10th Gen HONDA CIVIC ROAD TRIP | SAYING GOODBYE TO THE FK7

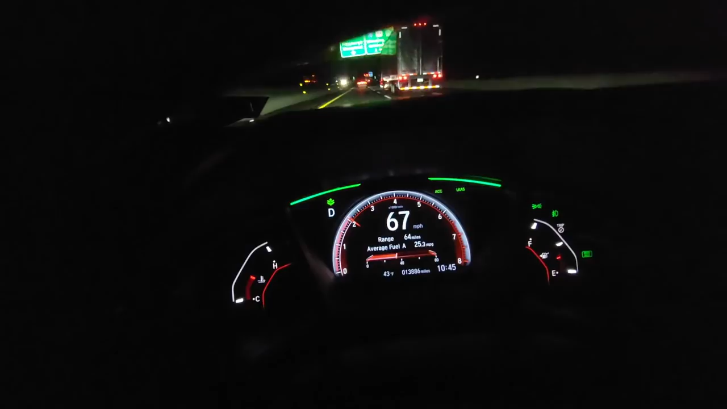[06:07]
earlier um but I'm still going about 70 miles an hour 70 to 80 depending on
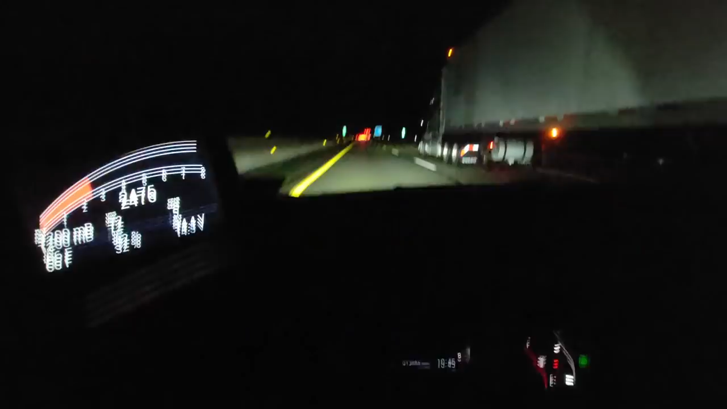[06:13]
who's in front of me um but yeah this car in one tank in one fill can